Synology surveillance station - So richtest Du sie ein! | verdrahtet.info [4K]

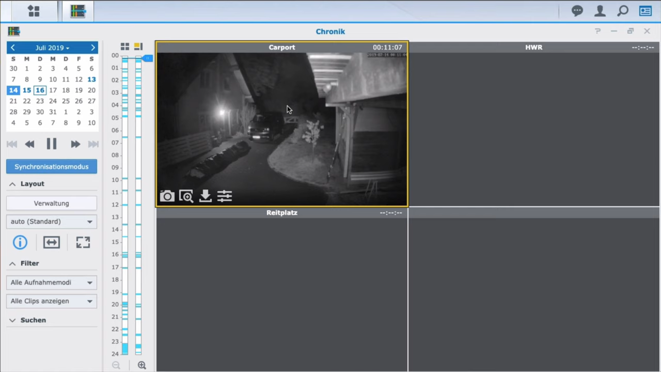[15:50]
dann kann man sich hier entsprechend dann auch die sachen dann anzeigen beziehungsweise kannst du dir hier im zeitstrahl dann einfach auch noch mal die einzelnen sachen so weit raussuchen um halt dann noch mal genauer zu gucken okay was ist denn überhaupt da gewesen um 23 uhr 17 zum beispiel und ja so kannst du das ganze einfach dann auch noch mal in der chronik anschauen falls irgendwie dort was gewesen ist damit du nun aber auch von unterwegs auf deine diskstation beziehungsweise